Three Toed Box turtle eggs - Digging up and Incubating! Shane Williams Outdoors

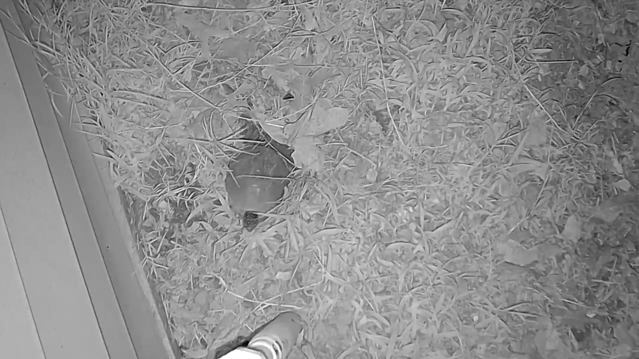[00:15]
Yeah, that's right. We have a female that's digging a nest.